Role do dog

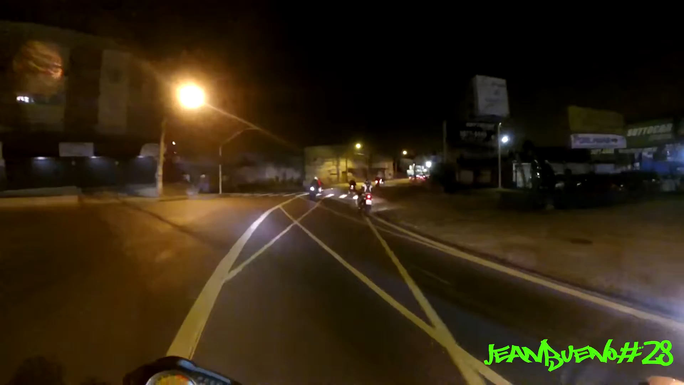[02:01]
Primeiro rolê do dog com a galera. Tudo gente é boa.